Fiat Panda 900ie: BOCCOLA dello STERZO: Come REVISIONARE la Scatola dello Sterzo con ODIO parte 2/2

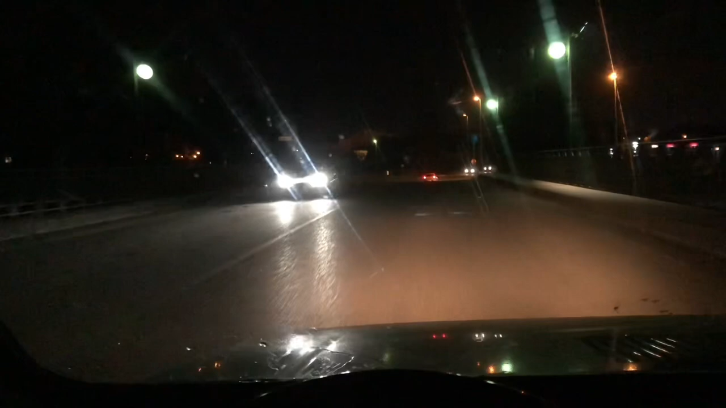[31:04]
devo dire che l'auto va dritta, lo sterzo sembra leggermente più stabile, più duro, sicuramente è più preciso, e quindi direi che insomma il lavoro ha funzionato. Io sono letteralmente distrutto, sono distrutto.
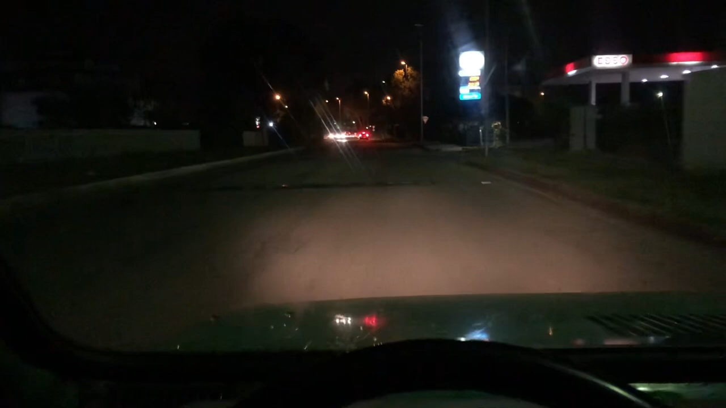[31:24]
Ora prenderò questi dossi, nessun rumore a parte la roba che ho dietro nel cofano.
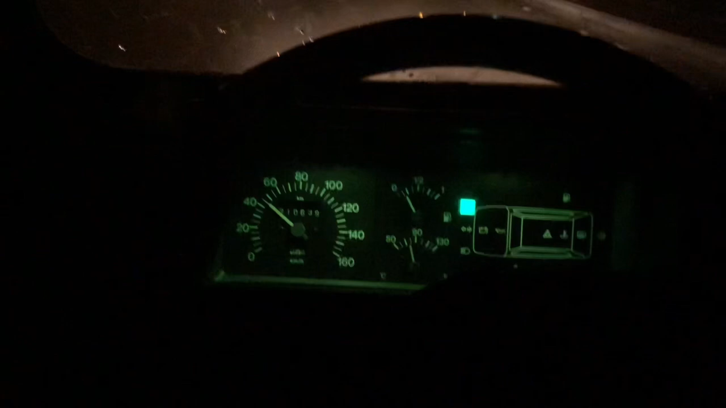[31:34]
L'unico problema è lo sterzo è rimasto un po' storto, ma questo si sistema facilmente. E comunque una visita dal gommista per l'equilibratura e per la convergenza ci sta. Diciamo per la convergenza, ecco, non serve altro.
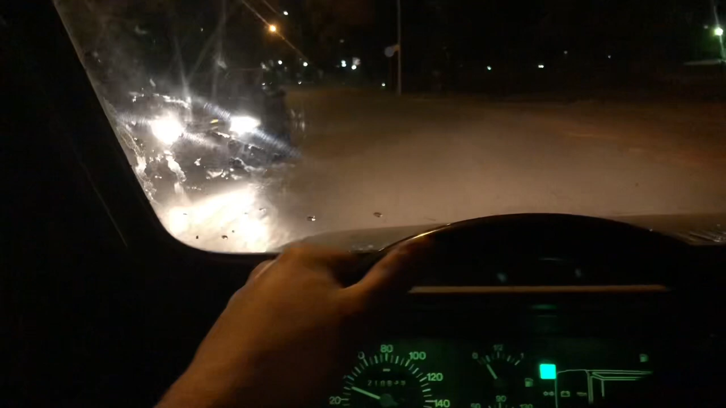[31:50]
Ma sono abbastanza soddisfatto. L'auto è perfetta, è guidabile. Va dritta senza mani, va dritta, vedete? Per cui le ruote sono già abbastanza dritte. Bene, bene, sono contento.